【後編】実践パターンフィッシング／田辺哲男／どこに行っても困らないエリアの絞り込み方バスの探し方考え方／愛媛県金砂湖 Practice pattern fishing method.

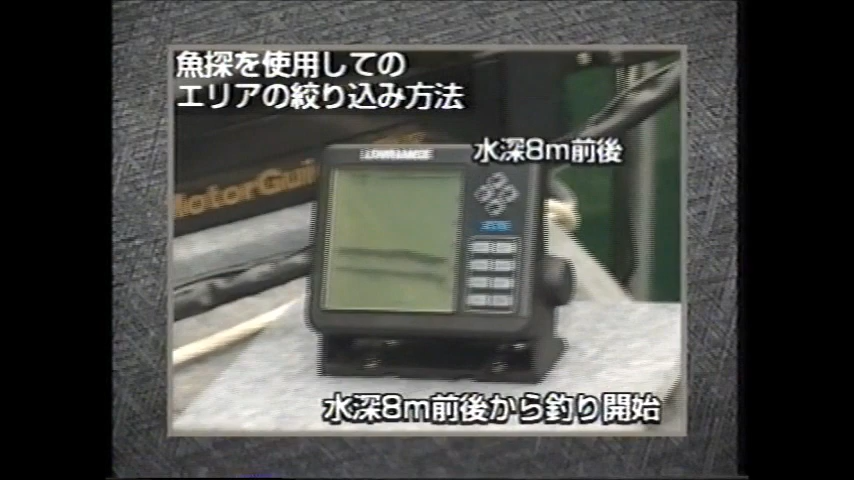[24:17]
そしてこのまま岸と平行にボートを進め8メートル付近が表示されればそこからスタートとなるのである